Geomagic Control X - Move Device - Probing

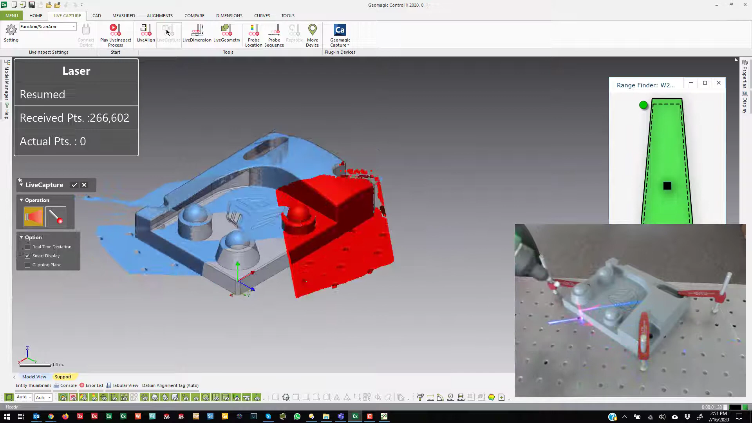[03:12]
and scan the other side you'll see that it aligns them together so that is the alignment method using a reference object
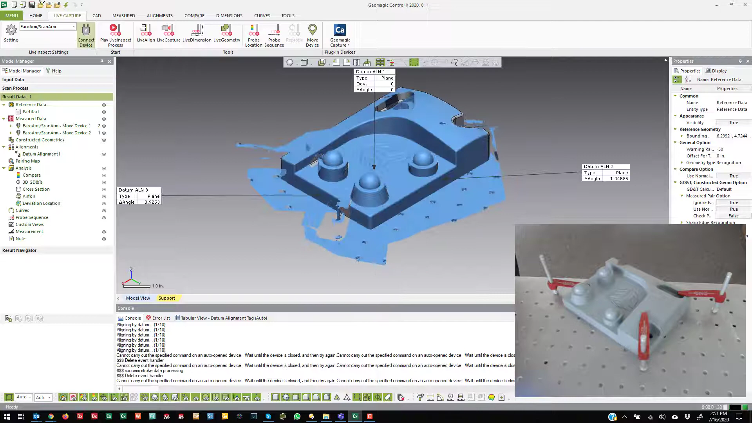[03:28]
so for the other method I'm just going to create an empty document I'm not even going to bother aligning at the beginning I'm just going to scan
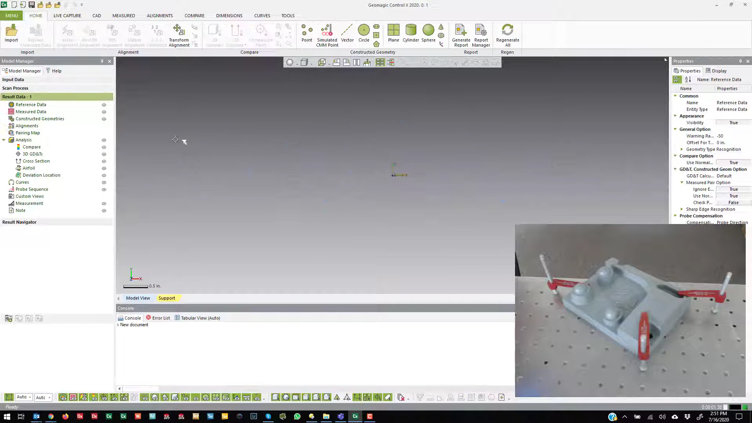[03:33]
all right
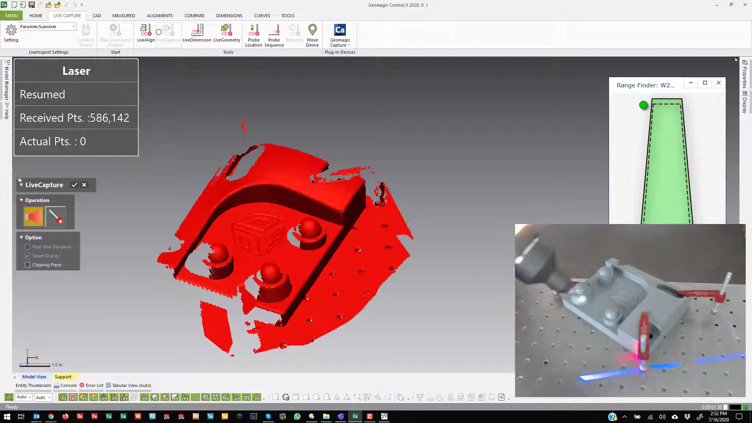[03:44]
I'm just going to scan part of the object I'm going to hit the back button here and I'm going to say change position again